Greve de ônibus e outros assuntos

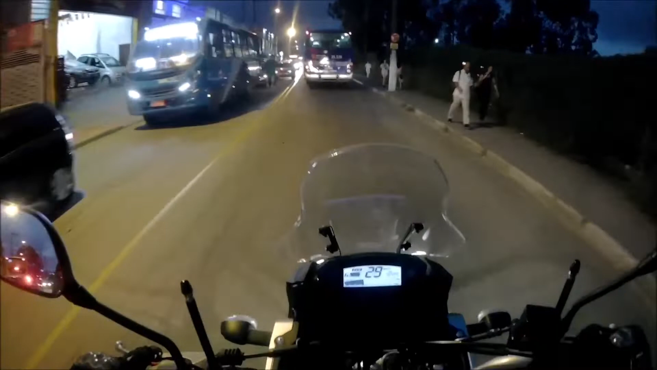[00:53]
Estão reivindicando os direitos deles né, por salários e por horários de trabalho mais justos né, melhores condições. E aí é que vocês estão vendo.
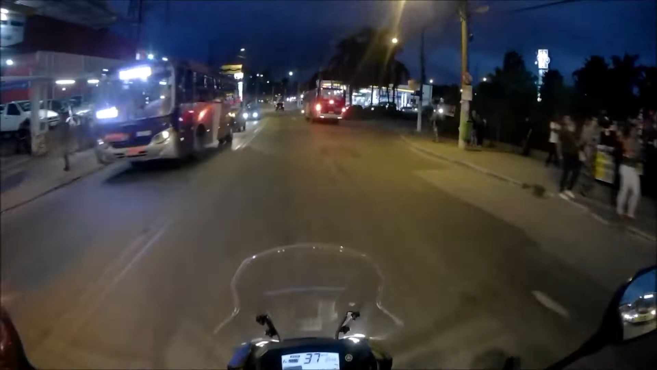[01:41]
Ao que parece, a outra linha está funcionando, só que é a questão da greve mesmo. Tanto que até a CT, está aí ó. Pronto, saímos, vamos pegar o trevo. Vamos acelerar. Acelerar, porque não dá para ficar esperando vendo isso tudo aí. Espero que eles consigam algum benefício na luta né. Ficar a viseira.
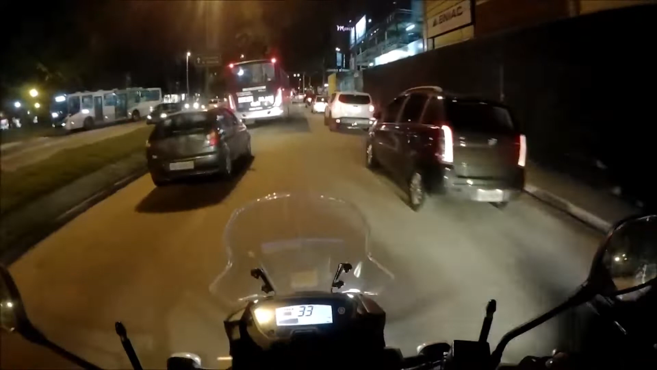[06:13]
Mas Teve essa greve aí galera Parou tudo lá Que deixou como vocês puderam ver aí na primeira parte do vídeo Tudo bem Aleviado Assim né Transitor Mas de boa E aí agora Vai sair daqui ó Praça aqui
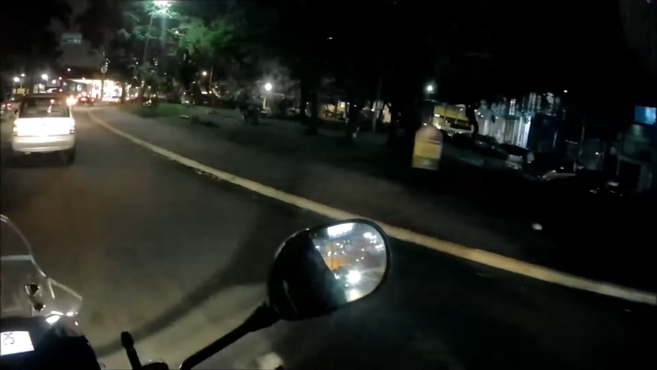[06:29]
No centrinho Do lado da O ING Setinha Tudo bem aí Só quero acelerar Mas e aí Vamos lá Vamos dar um espaço